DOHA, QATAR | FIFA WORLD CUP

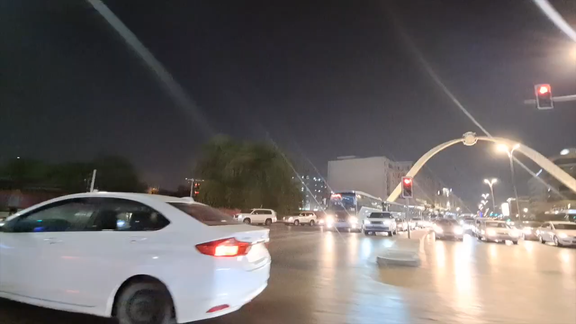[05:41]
So here we are driving through the night, driving on the streets, on the way to the hotel.